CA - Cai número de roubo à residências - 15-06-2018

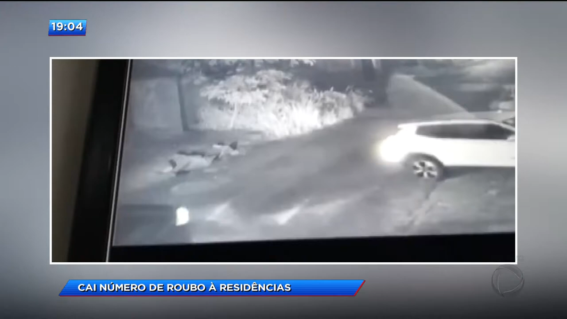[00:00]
As imagens mostram o momento em que a motorista chega em casa. Quando entra na garagem, aparecem dois ladrões. O que os bandidos não sabiam é que o marido dela, que é policial militar, estava armado. Um dos assaltantes é baleado,
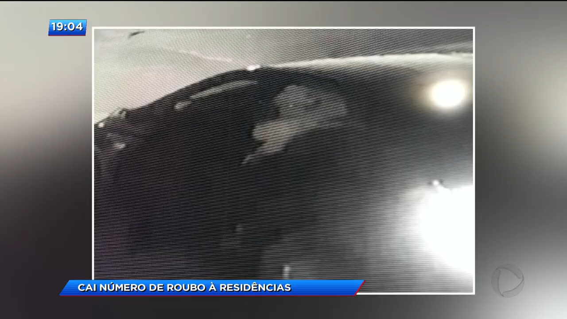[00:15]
mas os dois conseguem fugir com a ajuda de um terceiro marginal que estava esperando no carro. O modo de agir dos criminosos já é conhecido pela polícia.